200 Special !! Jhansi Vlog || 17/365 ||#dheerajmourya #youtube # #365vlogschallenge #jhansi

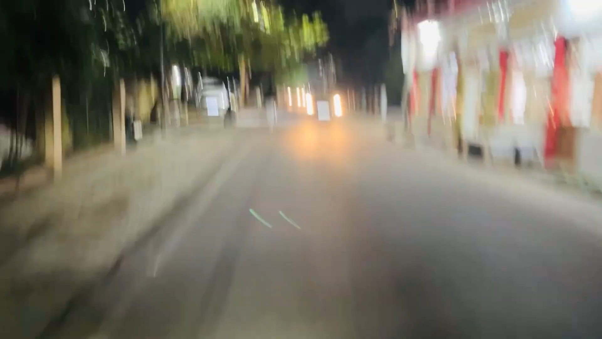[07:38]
आसो लवली पीपल, हम लोग निकल चुके हैं गेड़ी मारने रात की और अभी हम लोग जा रहे हैं कुशाग्र के यहाँ।